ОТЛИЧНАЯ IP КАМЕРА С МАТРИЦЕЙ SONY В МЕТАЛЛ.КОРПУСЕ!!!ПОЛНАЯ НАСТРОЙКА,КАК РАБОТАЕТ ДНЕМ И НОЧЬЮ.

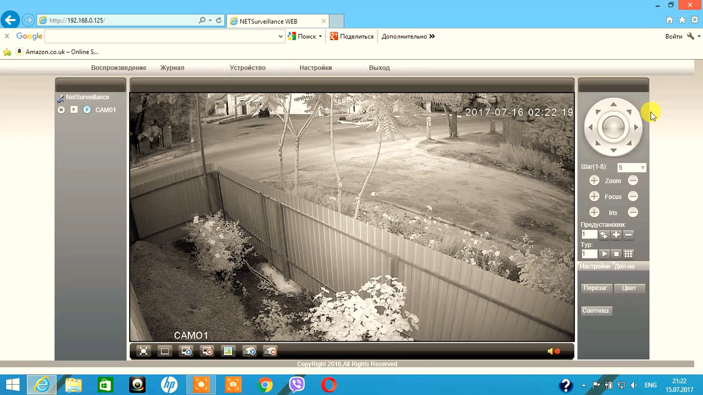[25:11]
Время Время Что я не выставил На ней Не синхронизировал Сейчас 21 20 21 20 Так Вот Уже практически Стемнело Смотрите Как Видит камера И как она Какая картинка Отличная Картинка Соответствует Матрице Сони